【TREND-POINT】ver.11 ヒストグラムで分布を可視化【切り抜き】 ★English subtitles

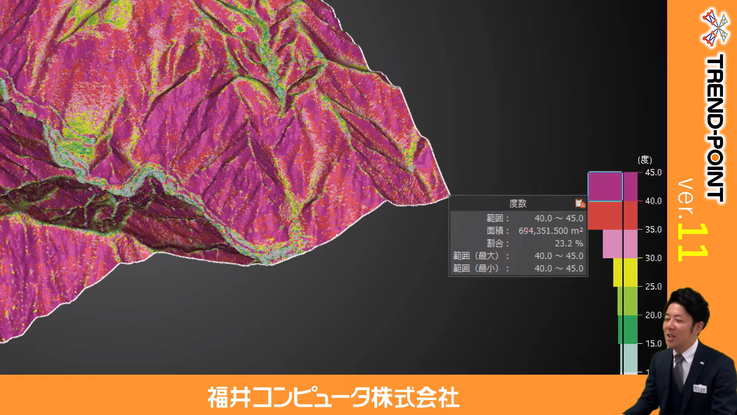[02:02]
なので40度から45度までの領域がこれだけの面積ありますよ全体に対する割合は23%ありますよみたいなことがこのように分かるようになっているんですねそのような形でこの
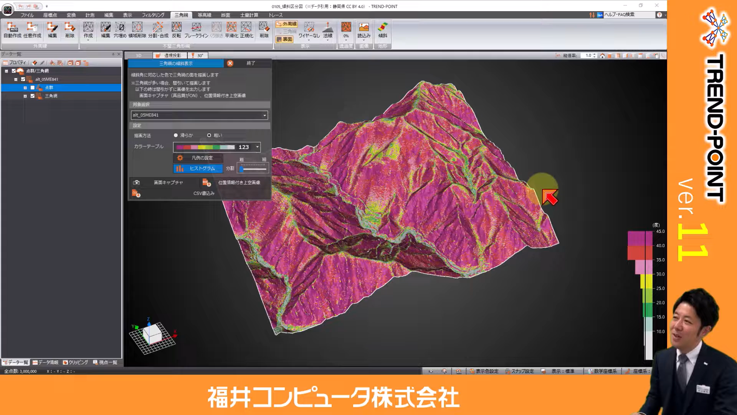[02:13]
ヒートマップがそのままヒストグラムになるっていう風な表現方法ができるようになりましたそしてこのヒストグラム対応のコマンドっていう
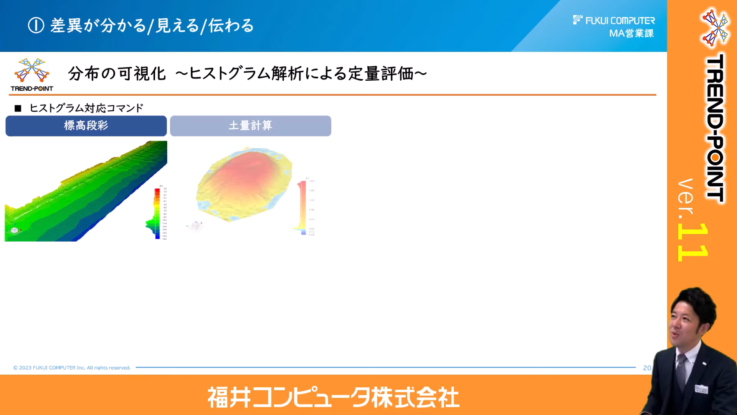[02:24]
のは実はいっぱいありますトレンドポイントの中で色分けができるような機能に関しては大体できるようになっていると思っていただければいいかなと思いますね
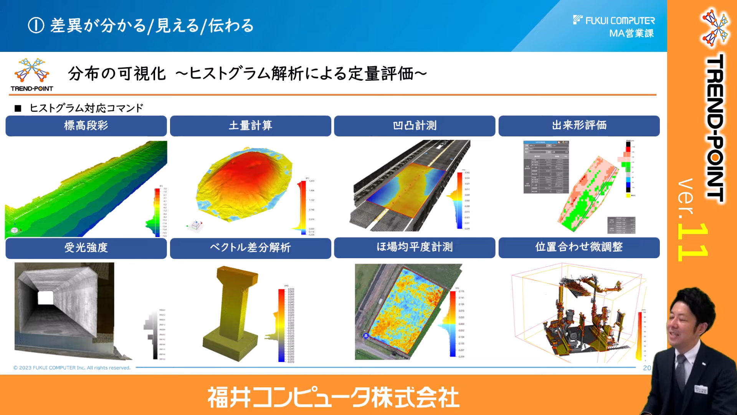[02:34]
その中で例えば活用事例として挙げられるのは受講強度で色分けをした時に
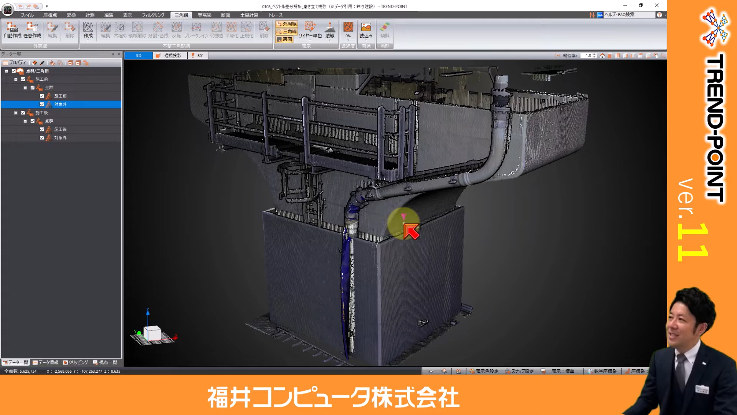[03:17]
実際に先ほどのデータで見てみましょうかね例えばこちらの
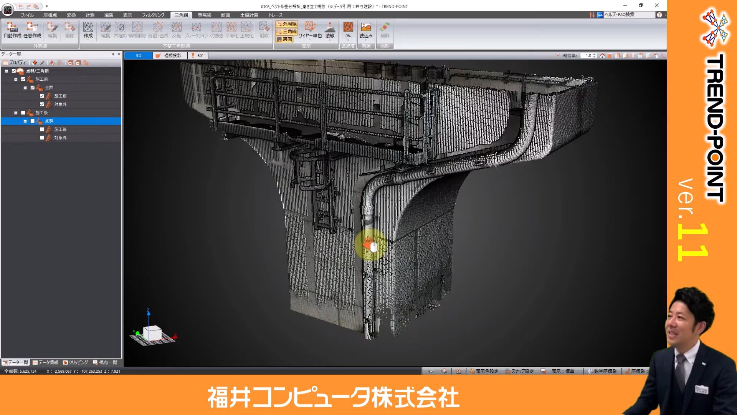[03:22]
着工前の状態の点に見てみますねこちらの表示をRGBの色表示から受講強度での表示に切り替えます
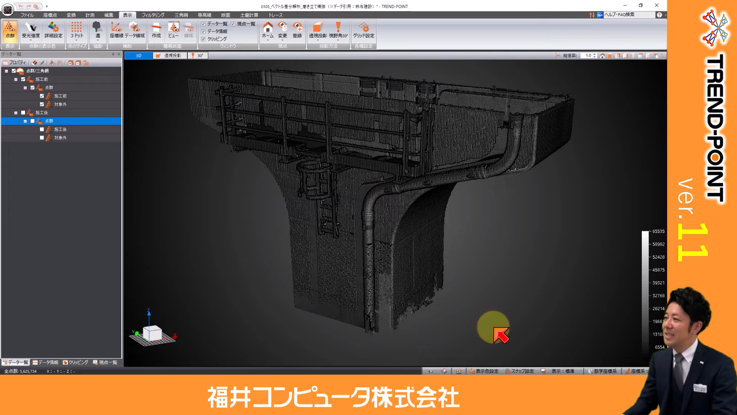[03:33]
ちょっと見づらいので背景色をちょっと明るめにしますねこの際に受講強度の色の表示設定をヒストグラムで表しますってしてあげると分か
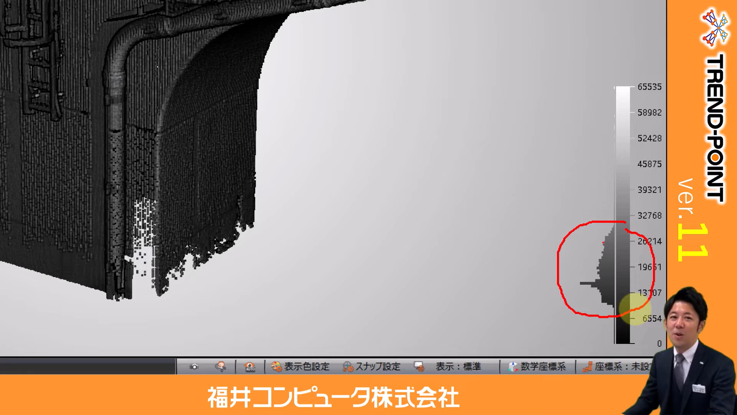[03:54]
りますかねこのような形でこの部分に分布がもうほぼほぼ密集しているっていうことが分かるかなと思いますなのでここでじゃあカラーバーの設定をしたから
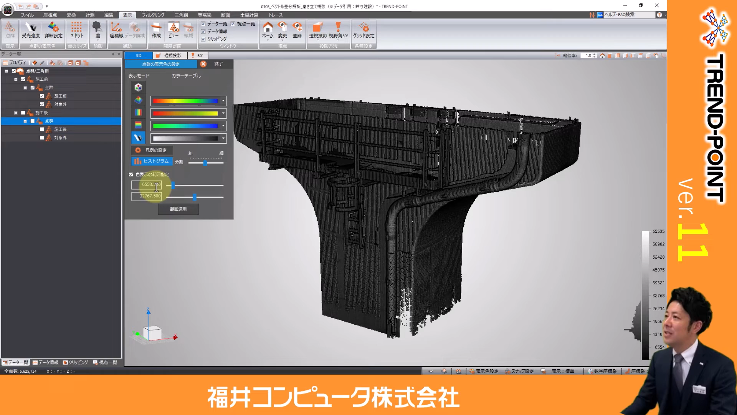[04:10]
例えば6500をアンダーにしてMAXを32000くらいにしましょうかねこのようにしてあげて適用ってしてあげることで分かりますかねその密集している部分に範囲を絞り込むことによってよ
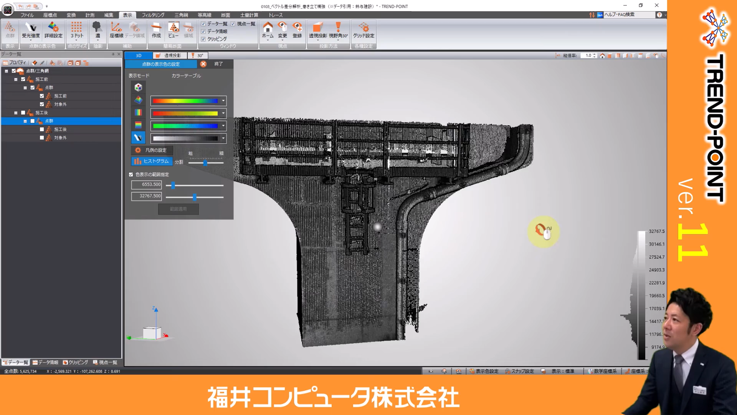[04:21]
り細かな受講強度の色の違いで表
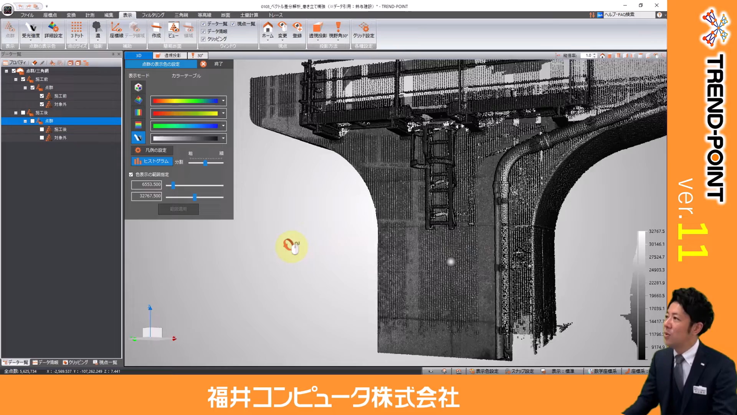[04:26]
現するなんていうふうなことが可能になるかなといったところですね